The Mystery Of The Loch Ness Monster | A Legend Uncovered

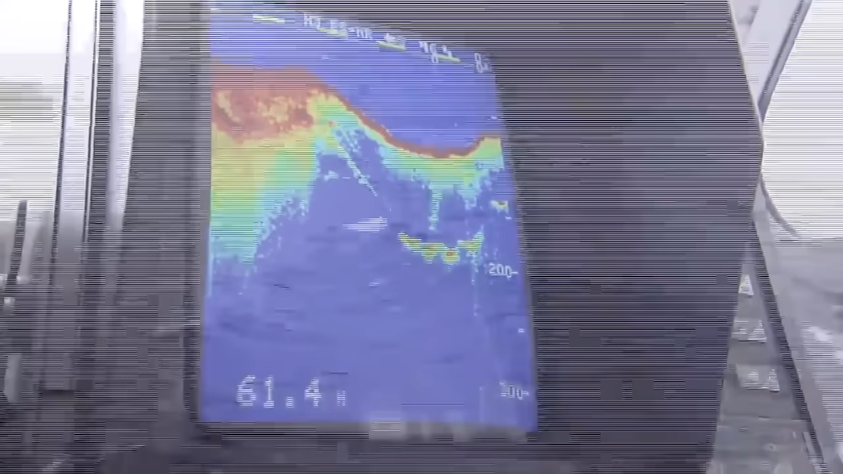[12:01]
Sound waves opened a new and clearer window onto this murky world.
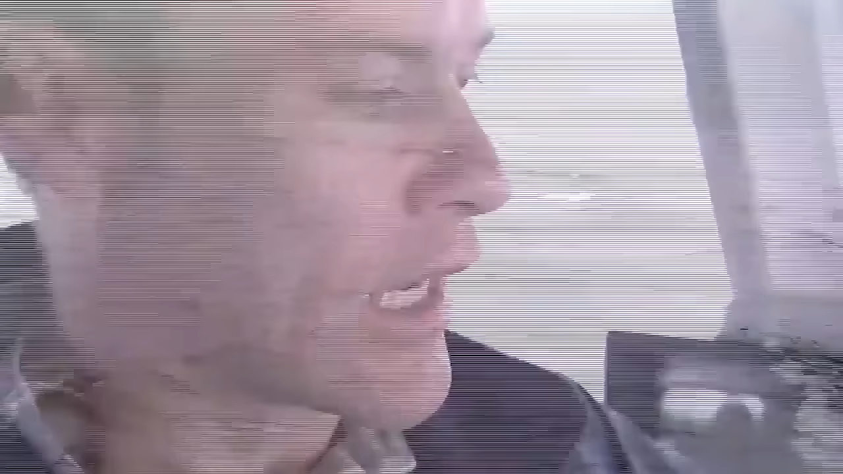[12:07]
As you can see, we don't have many fish.
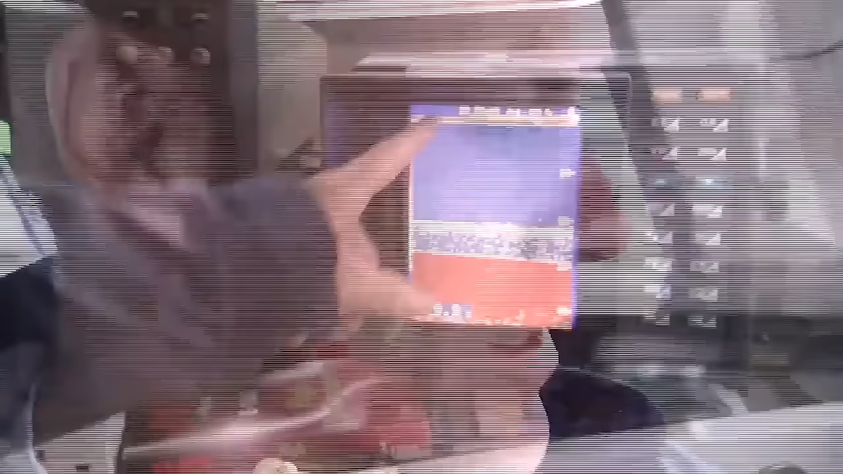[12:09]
This is typical of Loch Ness.
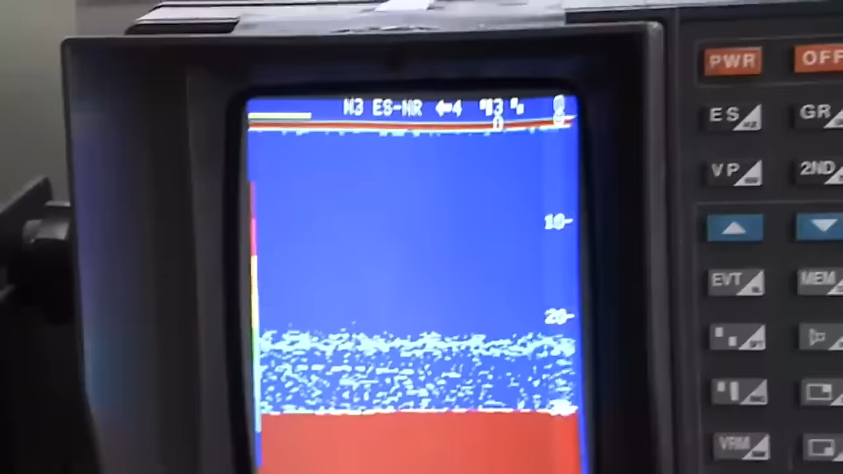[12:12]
Surely, if there are some unknown giant creatures hiding in the Loch,
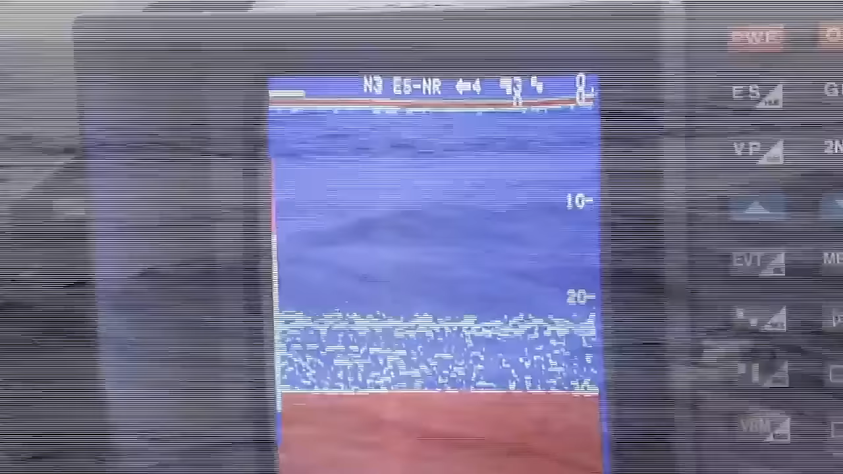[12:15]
then sonar will provide the evidence we're looking for. But sonar does have limitations.
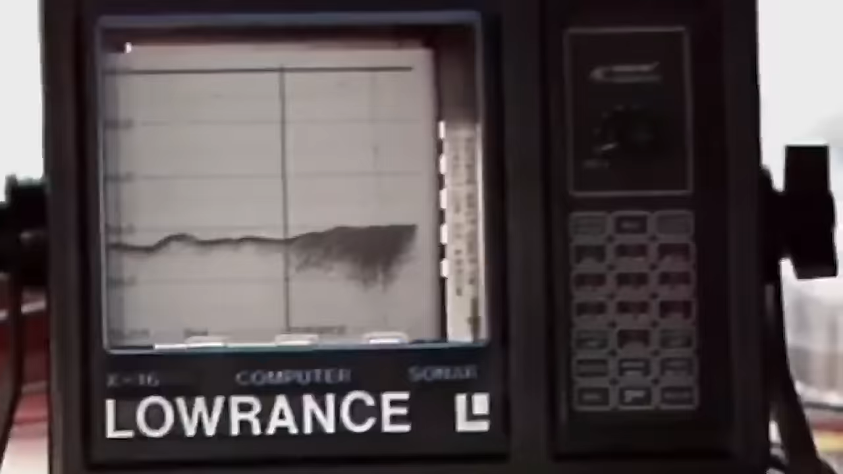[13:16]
They described it as of unusual strength and size.
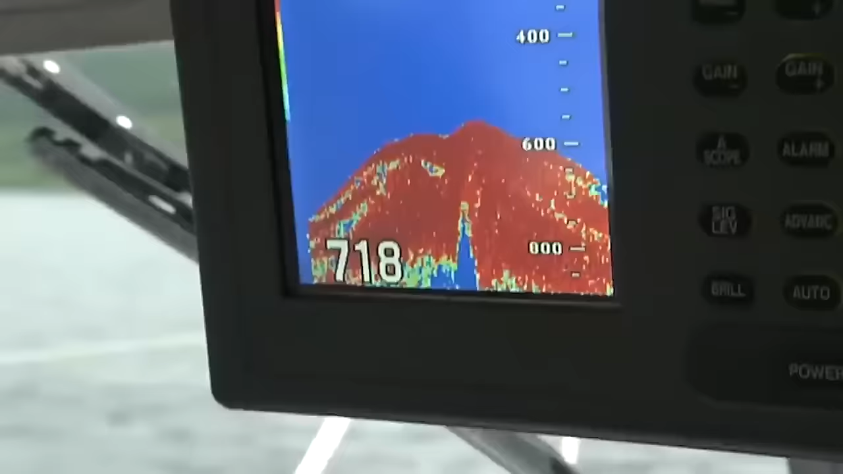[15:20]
As we circle, the Loch gets deeper and deeper.
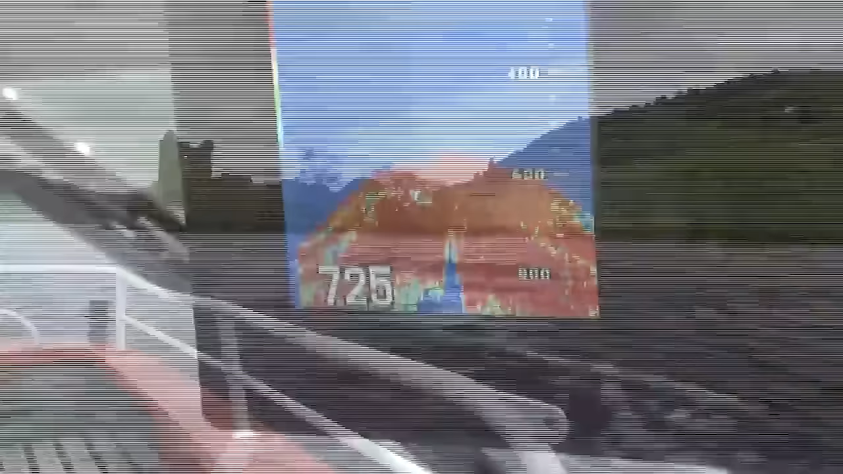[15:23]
Finally, the sonar hits 800 feet.